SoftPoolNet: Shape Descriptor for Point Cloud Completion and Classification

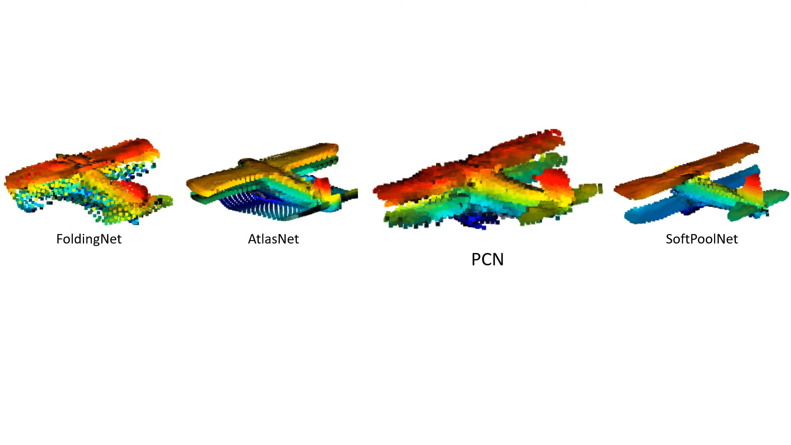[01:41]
What is noticeable with these methods is the amount of noise in the reconstruction. This is attributed to the overlaps between different local patches.
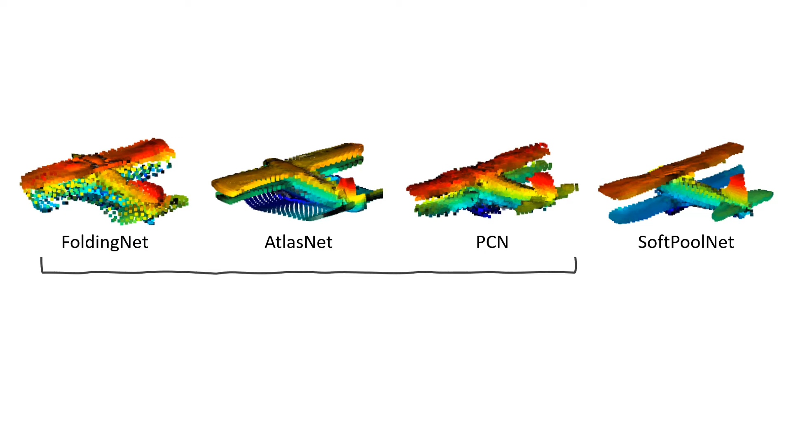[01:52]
With a similar goal, we propose an architecture called SoftPoolNet that significantly improves the completion.
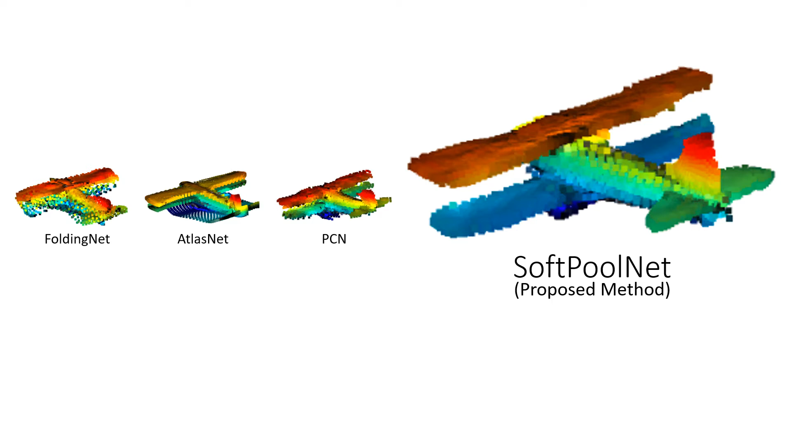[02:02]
For instance, in our reconstruction, the two wings of the biplane are clearly separated.
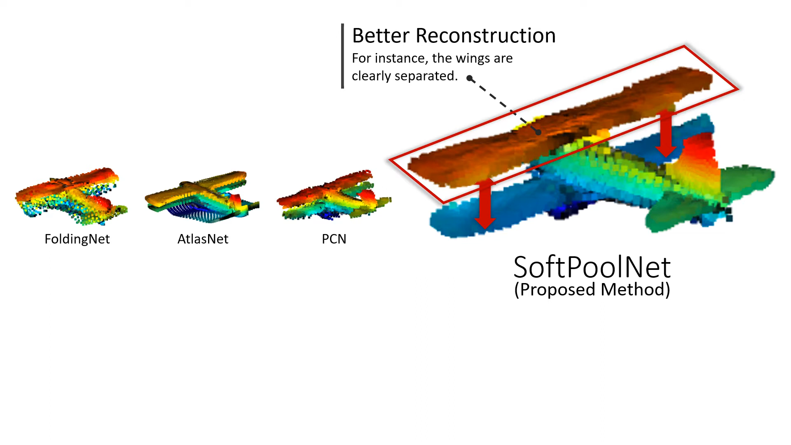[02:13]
What is common across all these methods is that all of them relies on an encoder-decoder architecture.
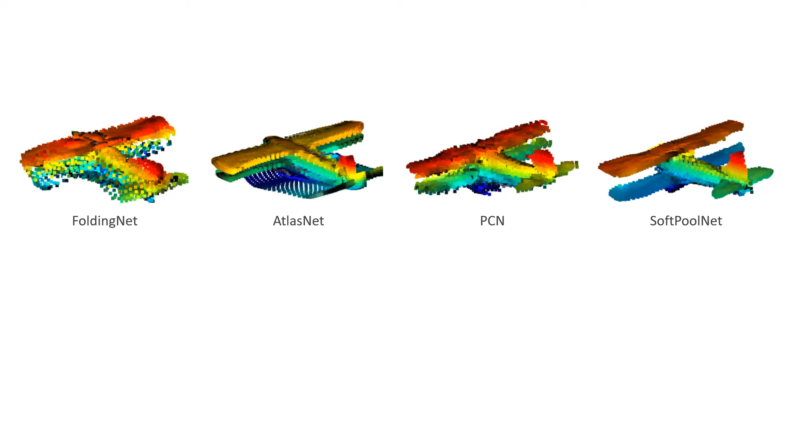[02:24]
But what makes us different is that while the other three methods use as point-net features, our method relies on the SoftPoolNet features.
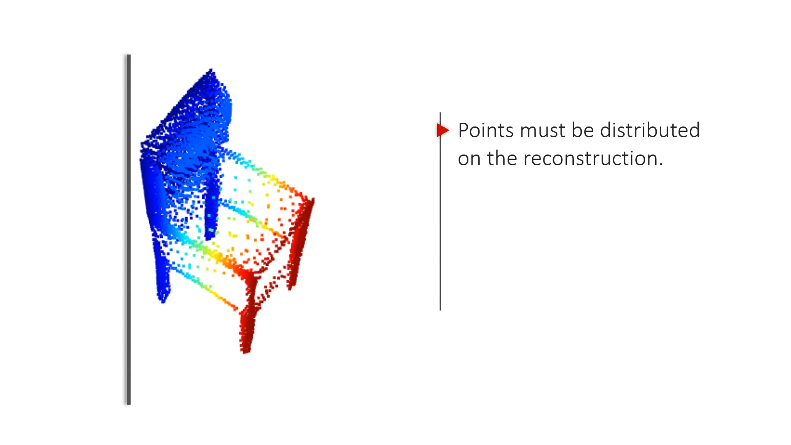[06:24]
Otherwise, like the example, we end up with a very dense backrest, but with a very large hole on the seat. To avoid this, we take advantage of the earth moving distance to match the points before and after soft pulling.
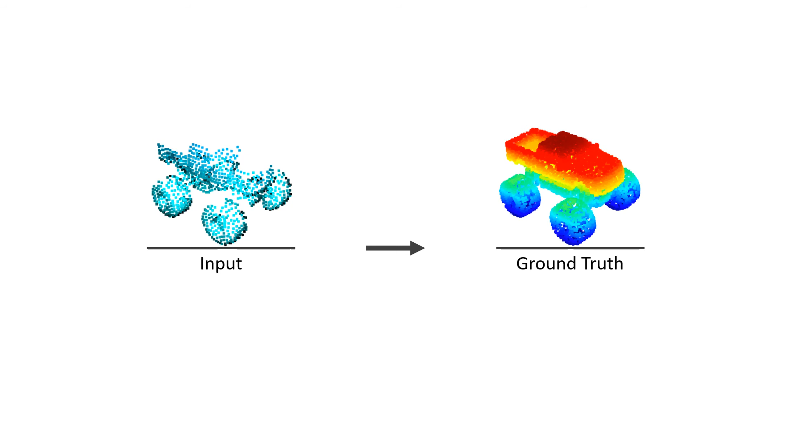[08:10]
But even so, the proposed method reconstructs the wheel with good contours and a smooth body that is very close to the ground truth,
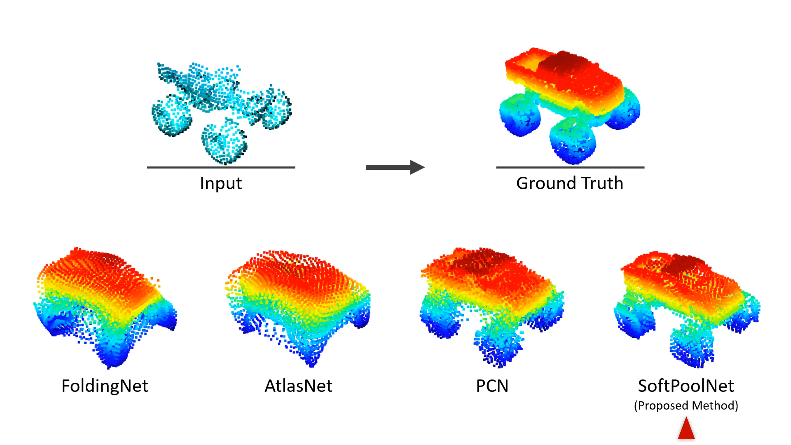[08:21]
while other methods that rely on point net mostly fail. Here is another example,
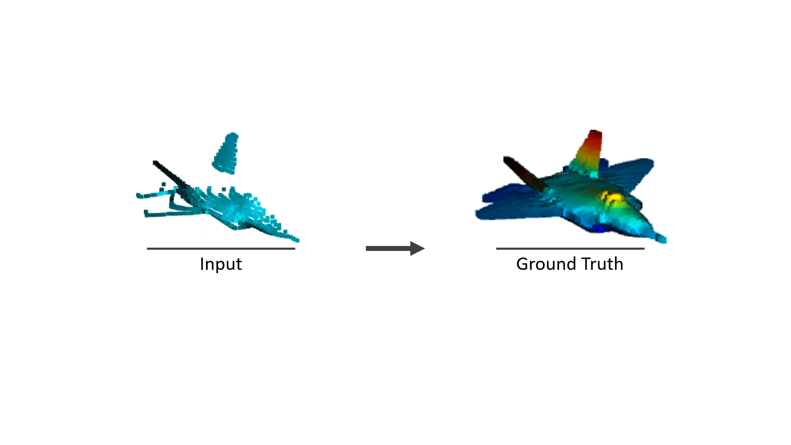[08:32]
where the reconstruction of the two vertical stabilizers from our method are well defined.
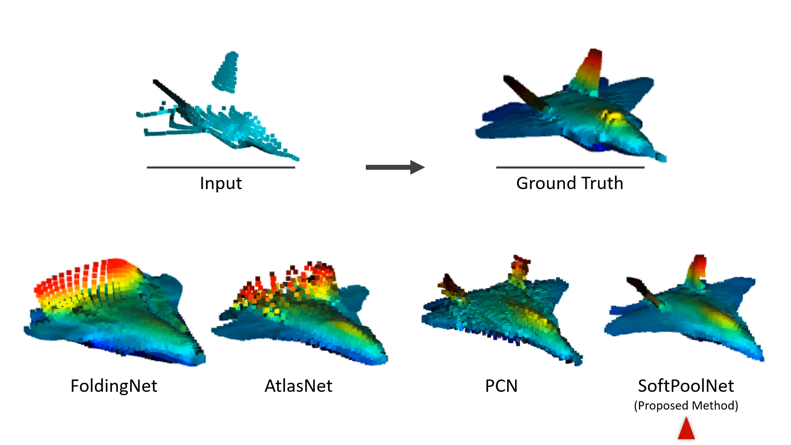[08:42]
And we also have less noise on our surface.